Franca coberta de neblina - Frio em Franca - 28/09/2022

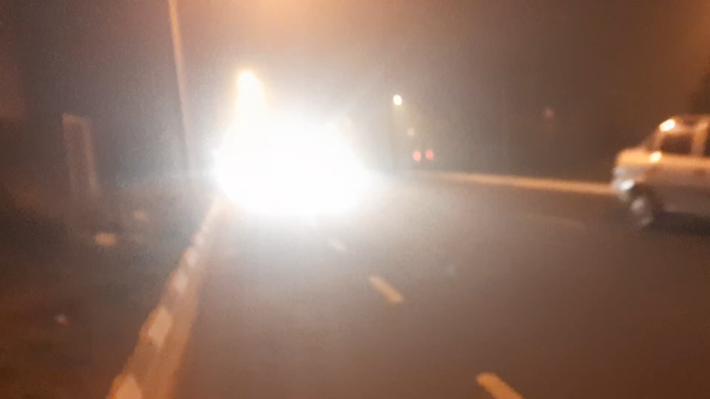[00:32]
No vídeo aí eu acho que não tá nem aparecendo né Direito Muita neblina mesmo Olha isso pessoal